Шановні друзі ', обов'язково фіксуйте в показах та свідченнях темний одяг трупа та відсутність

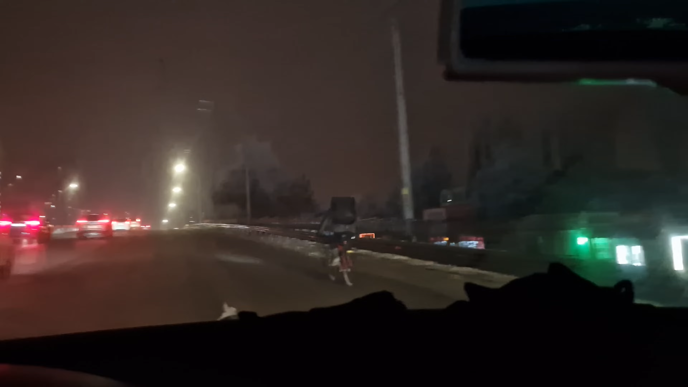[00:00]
друзі от якими не треба бути подивіться будь ласка на чолов'ягу він в темному з чорним рюкзаком просто собі їде по дорозі його абсолютно не видно
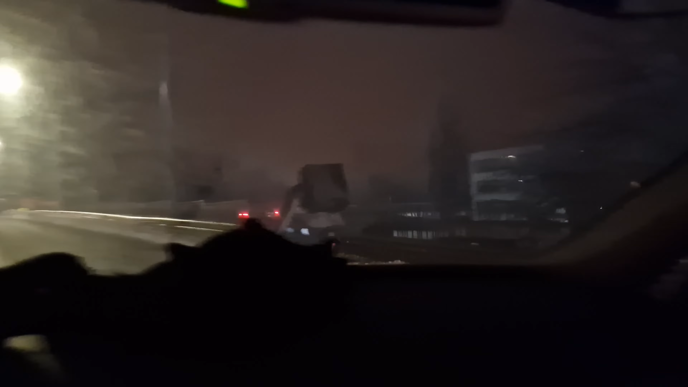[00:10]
це дуже небезпечно я розумію звичайно що може там немає грошей на паливо зараз-зараз їдемо малий зараз на заправочку поїдемо кіндер купимо але